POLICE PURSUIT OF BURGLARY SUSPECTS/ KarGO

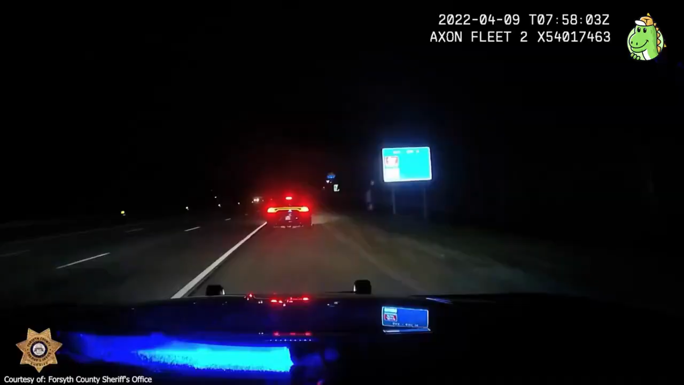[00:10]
In Forsyth County, Georgia, a deputy decided to pull over an SRT Hellcat for allegedly weaving between lanes. The driver cooperated, but right when the officer went to ask for documents, he took off. With the time being three in the morning and little to no traffic, the police officer decided to chase the Hellcat driver and clocked him going at speeds of nearly 140 miles per hour. But there's no car faster than radios and backup, and eventually the driver gave up.